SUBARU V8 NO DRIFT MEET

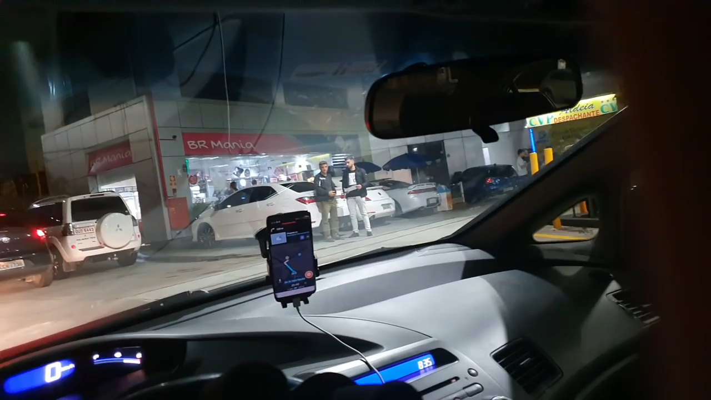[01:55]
ali já tem um Corolla XRS, Fusca TSI, um 3000 GT e várias BM lá no canto.